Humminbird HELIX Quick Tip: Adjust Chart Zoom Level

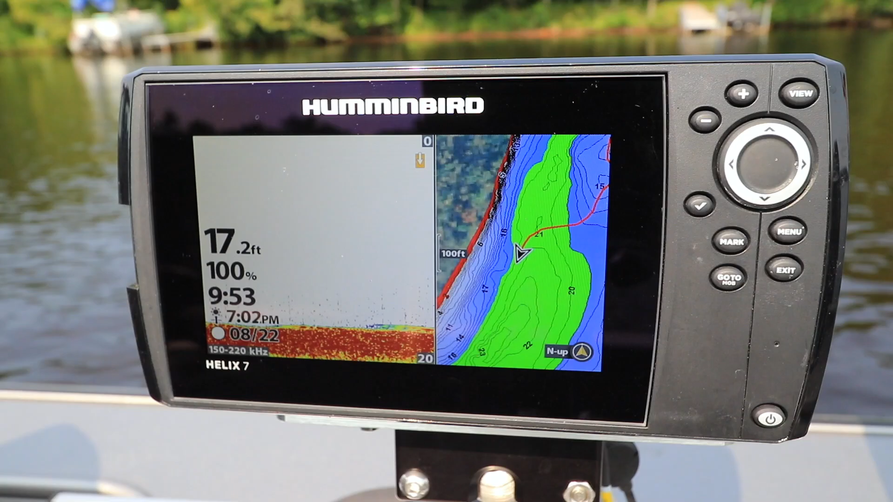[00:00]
On screen: depth 17.2 ft
Here's another tip that will help you get started with your Humminbird Helix. Adjusting the chart zoom level on your Humminbird Helix is important for safety as well as success on the water.